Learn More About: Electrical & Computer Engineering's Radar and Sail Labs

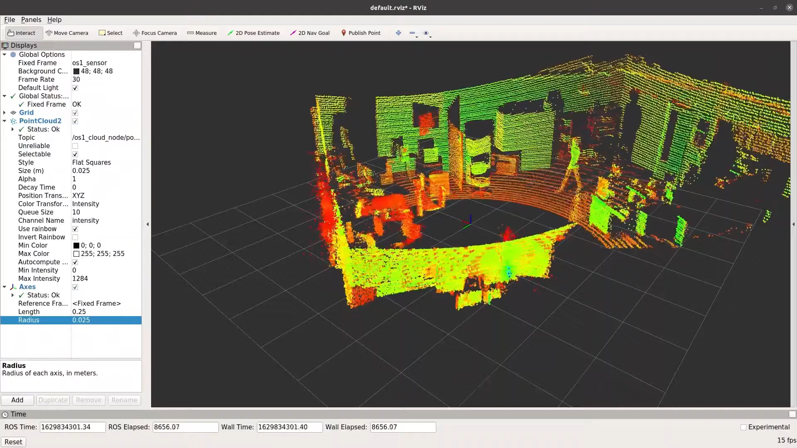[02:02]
especially through a camera or a lidar. We do a lot of work over at CAVS in the autonomy area,